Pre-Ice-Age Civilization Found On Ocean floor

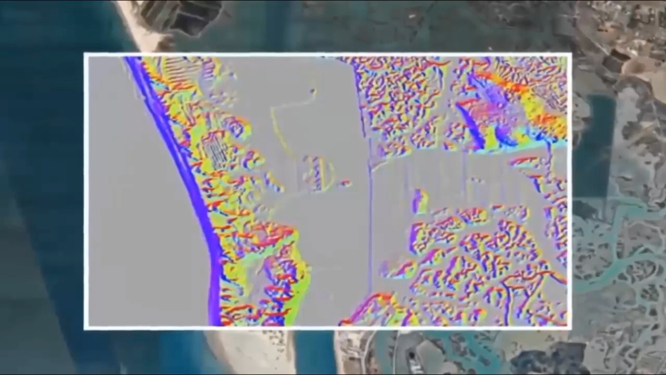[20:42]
and quality of dwelling for its massive population's well-being. A mega metropolis that, predictably, the academics responsible for its discovery have not only attempted to downplay the find,
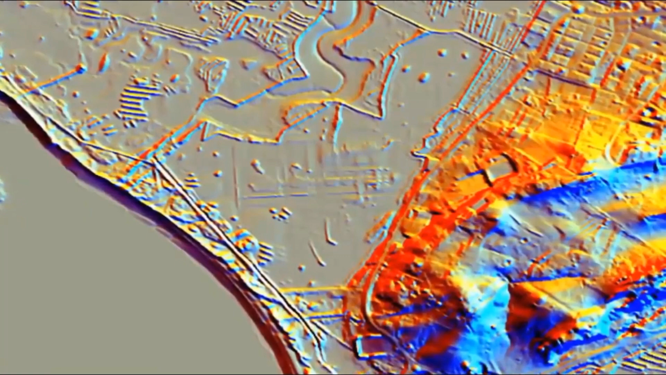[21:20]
Something we feel was most probably intelligently managed farmlands prior to the Great Deluge, which eventually drowned this entire mega metropolis.
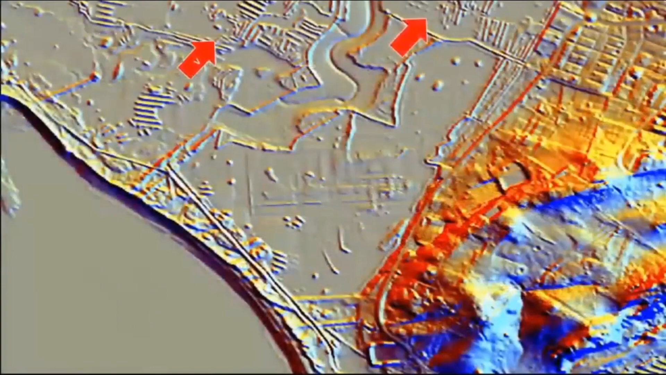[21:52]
they pinpointed an area in which to scan. Yet, interestingly, after said discoveries of the structures, they quickly and simply delimited the entire
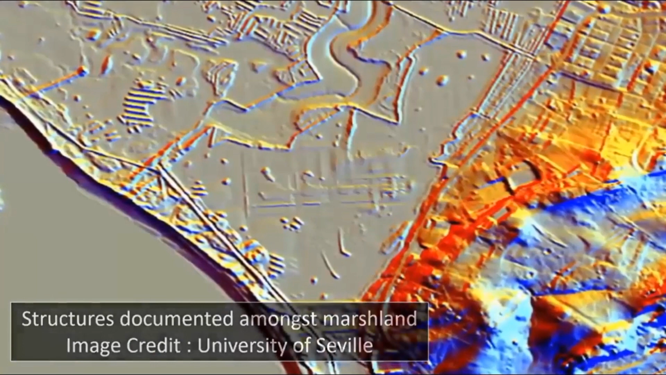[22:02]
area without any further field study or investigation whatsoever. Could this rapid delimitation of the area in regards to the LIDAR scanning
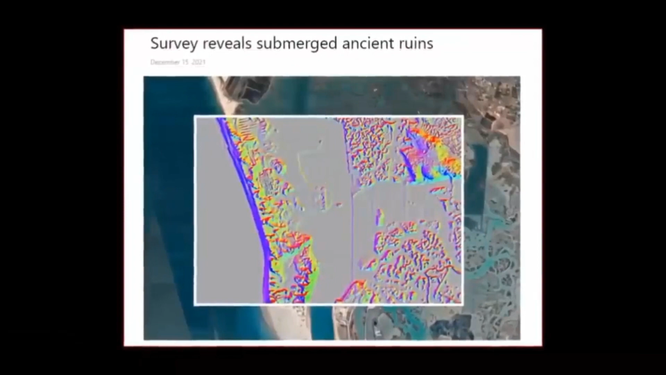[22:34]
This discovery being the mission's objective all along,
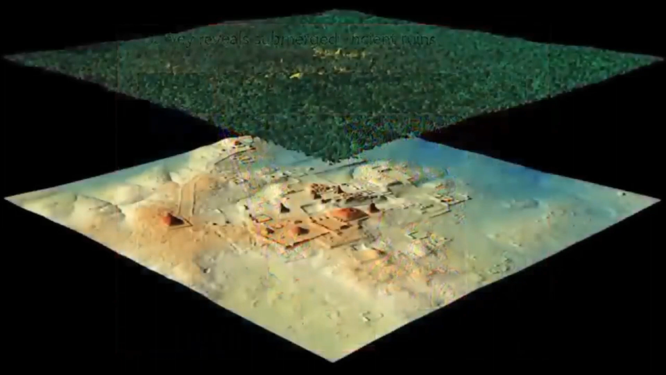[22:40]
yet curiously, as mentioned, any further expansion of the LIDAR investigations, academic funding has been stonewalled.